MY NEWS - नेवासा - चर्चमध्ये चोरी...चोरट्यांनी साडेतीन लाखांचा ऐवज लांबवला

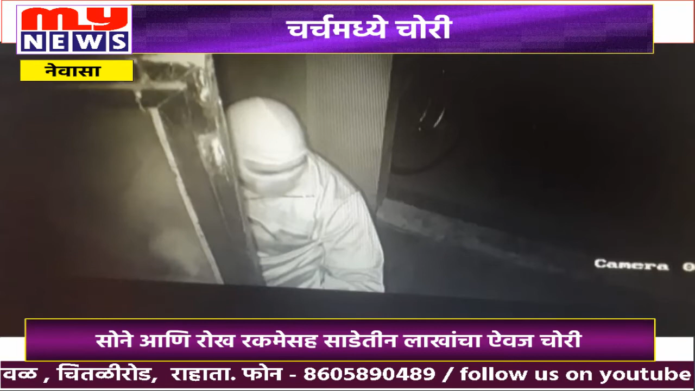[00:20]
फादर प्रकाश राऊत बाहेरगावी गेल्याची संधी या चोरट्यांनी साधली आणि मध्यरात्रीच्या सुमारास दोन चोरट्यांनी चर्चमध्ये प्रवेश केला.
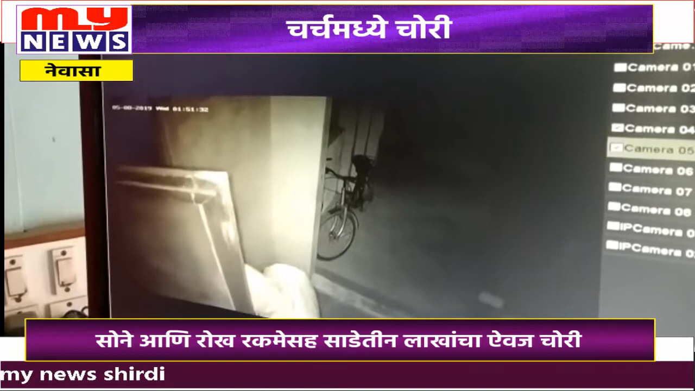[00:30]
फादर प्रकाश राऊत यांच्या रूममध्ये असणाऱ्या कपाटांची उचकापाचक केली. मुख्य ड्रावर उघडून त्यात भाविकांनी दान केलेले सुमारे 3 ते 4 तोळे सोन्याचे दागिने आणि 2 ते 2.5 लाखाची रोख रक्कम असा एकूण 3.5 लाखांचा ऐवज चोरून चोरट्यांनी पोबारा केला.